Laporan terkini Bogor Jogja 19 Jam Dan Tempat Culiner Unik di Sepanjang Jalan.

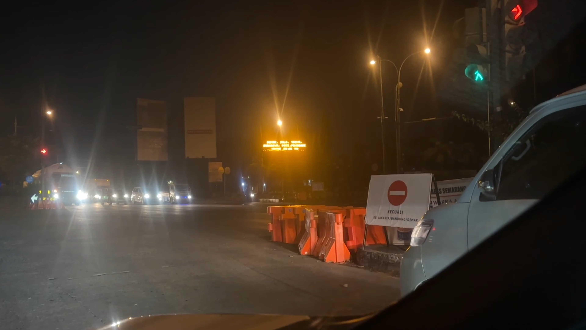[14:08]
Jogja, Surabaya, Pati, Purwodadi masuk jalan tol.
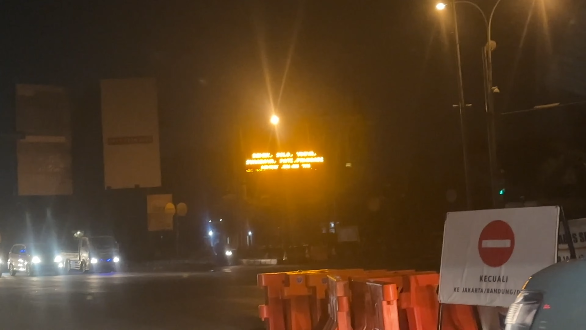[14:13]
Ini satu-satunya jalan tol. Sekarang udah jam 2.30. Jo. Oh.
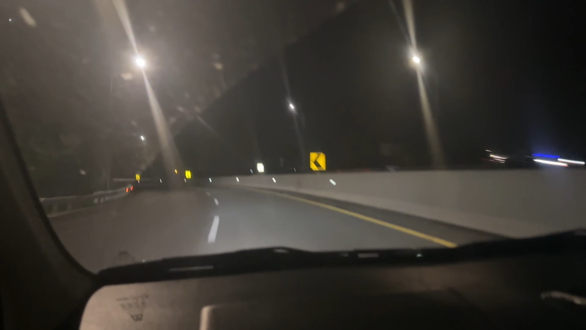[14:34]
Sepi. Kenapa harus jadi one way gitu loh? Kontraflow-nya udah cukup sebenarnya.